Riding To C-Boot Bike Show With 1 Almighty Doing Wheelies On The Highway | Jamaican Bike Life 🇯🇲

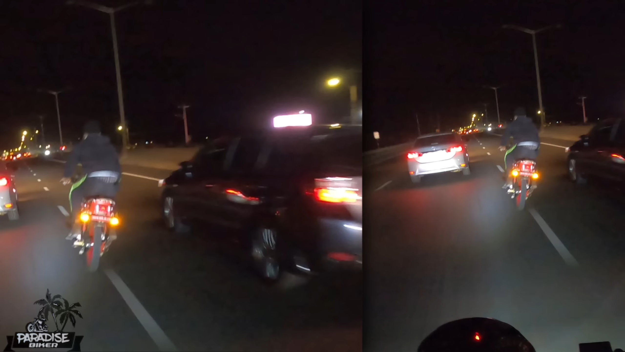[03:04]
No, hop out the whip. There you have it. That's Mr. One Almighty.
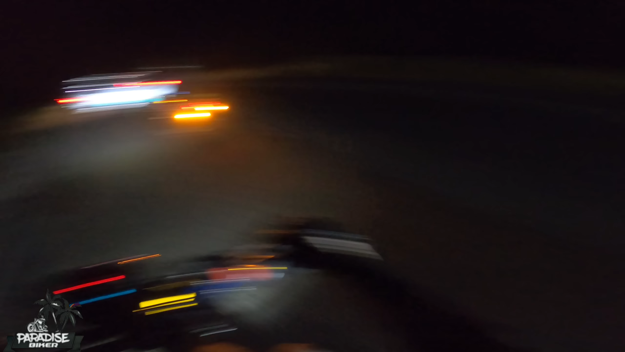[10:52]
Look at 150, I can't catch up that 250 there, you know. I have to ring it out.